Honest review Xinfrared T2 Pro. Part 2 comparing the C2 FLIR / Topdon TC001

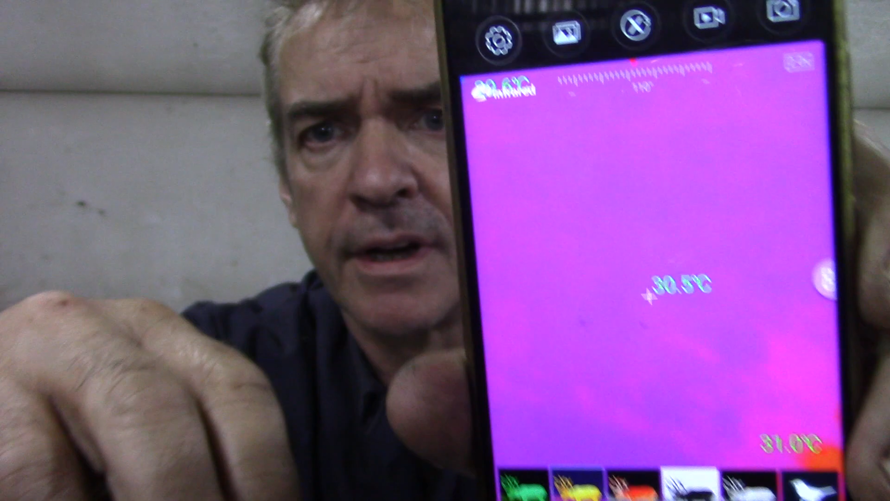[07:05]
On screen: spot 30.5°C
All right, what's that showing there?
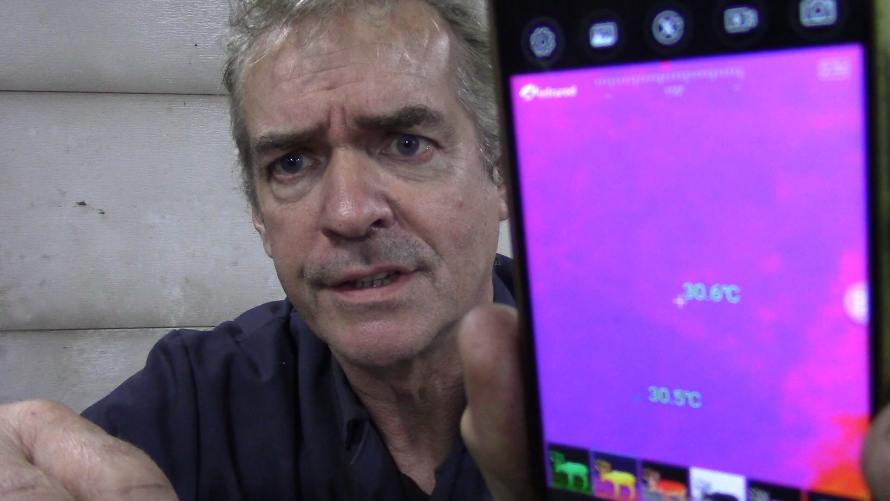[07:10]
30 degrees in my shop looking at my bench. I can quite categorically say it is not 30 degrees in here. It's more like 18.